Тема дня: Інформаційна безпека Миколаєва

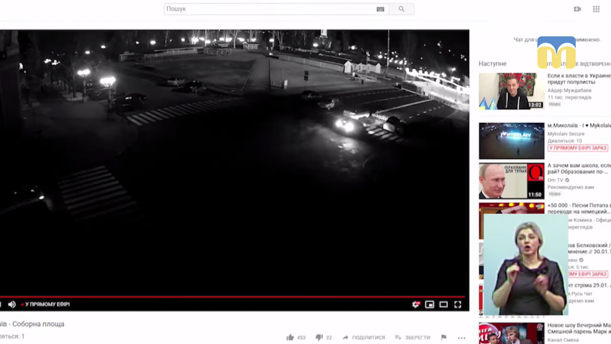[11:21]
в разі того, якщо щось відбувається на цих камерах. Я так розумію, що з такої картинки номер машини точно не побачиш. Так, це так звані оглядові камери.
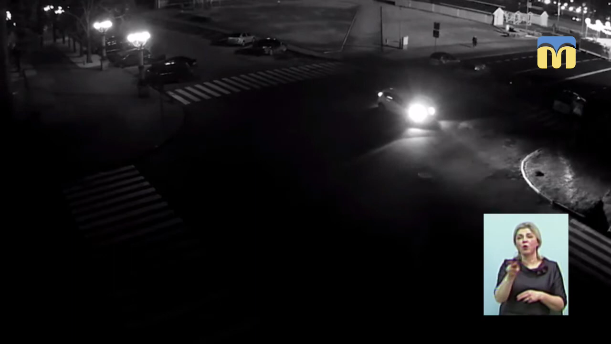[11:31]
Їх використовують саме для того, щоб побачити взагалі картинку. Якщо якась машина, то можемо тільки дізнатися, яка модель, та, мабуть, то звідки та куди вони поїхали. І то в день?